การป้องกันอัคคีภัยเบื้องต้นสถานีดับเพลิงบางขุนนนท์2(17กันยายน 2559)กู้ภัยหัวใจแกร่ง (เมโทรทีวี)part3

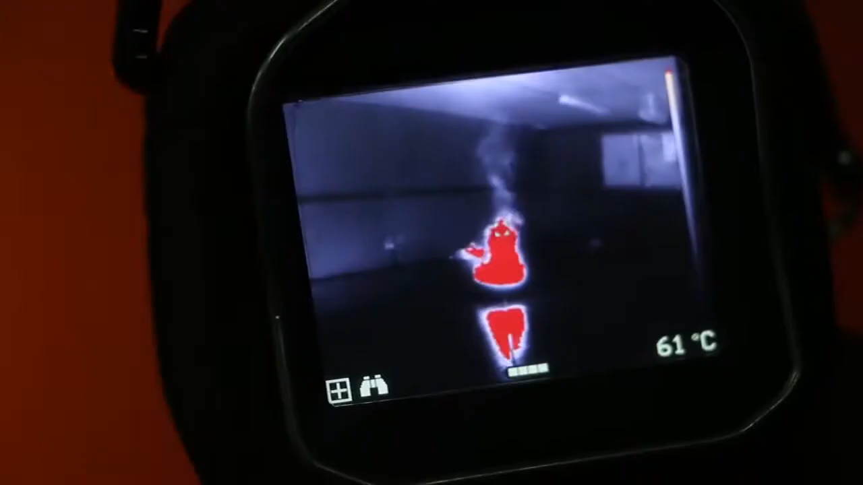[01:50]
On screen: spot 61°C
จุดต้นเพิง แล้วก็ผู้ประสบไฟที่ติดข้างในอาคารค
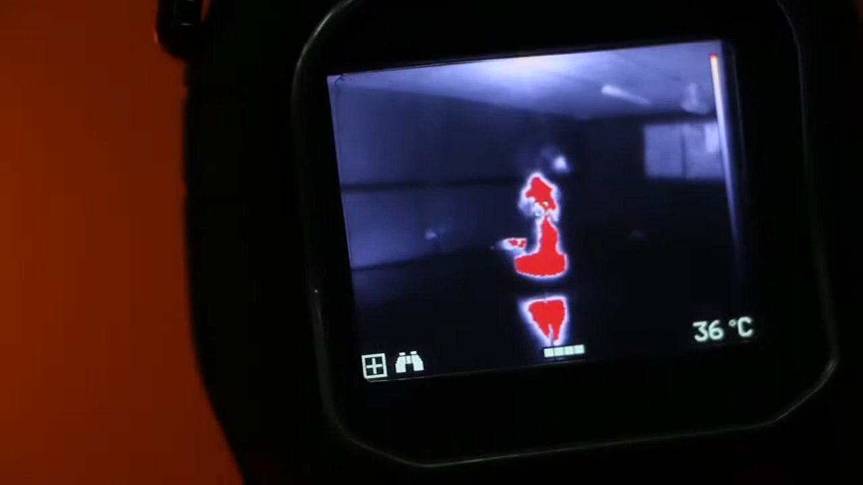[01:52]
On screen: spot 36°C
คือสามารถที่จะหาผู้สบไ
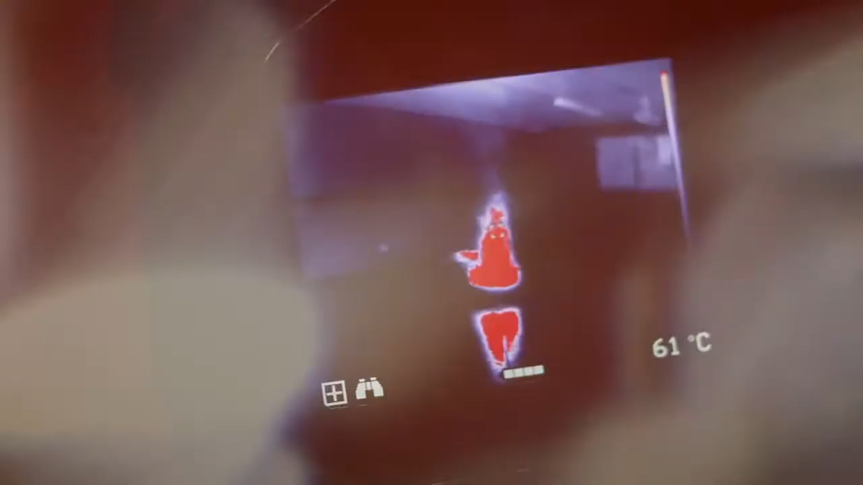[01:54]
ฟ
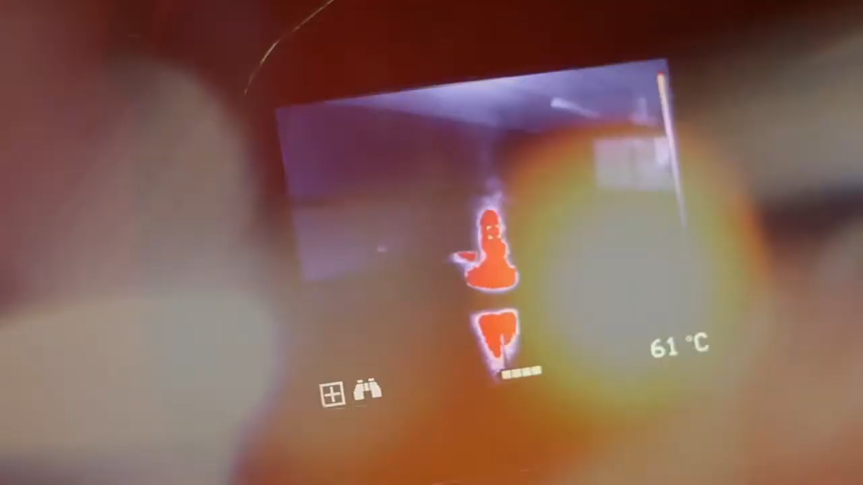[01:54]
แล้วก็ต้นเพิงได้โดยเป็นกล้อง Infall Ad Land ด้วยใช่ไหมครับ